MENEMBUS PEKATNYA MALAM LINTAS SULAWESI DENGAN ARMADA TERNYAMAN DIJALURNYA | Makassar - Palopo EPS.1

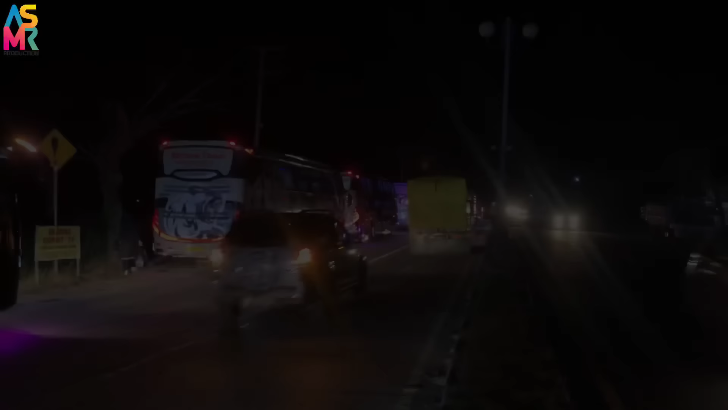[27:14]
Nah, pokoknya dari ujung sana itu bis Bintang Timur semua.
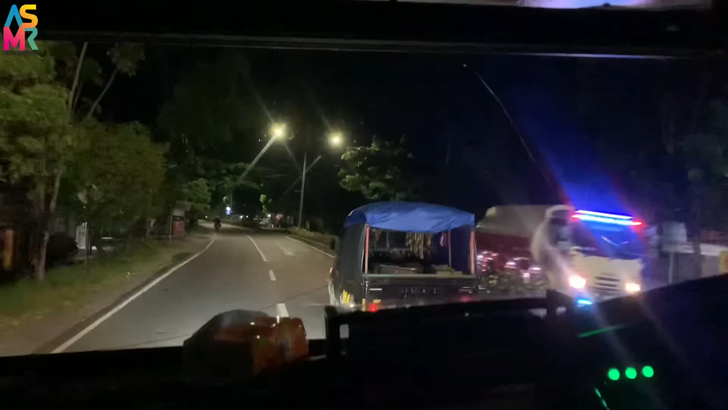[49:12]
jadi kita sudah sampai di kota Palopo dan ini beberapa penumpang ada yang sudah mau turun seperti itu.